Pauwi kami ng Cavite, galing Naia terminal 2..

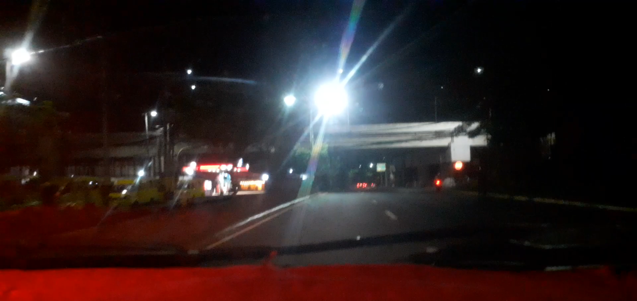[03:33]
nyo, walang dumadaan ng mga sasakyan. Solo namin yung daan.
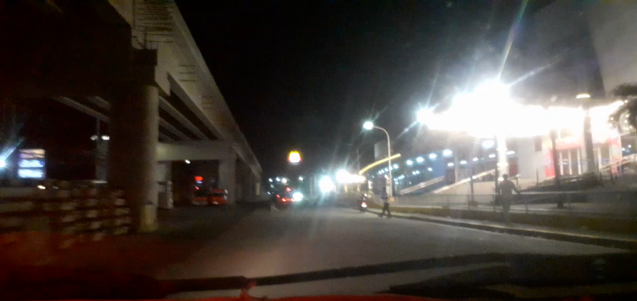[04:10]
Maliwanag pa yung mga daan. Walang traffic. Dire-diretso lang kami.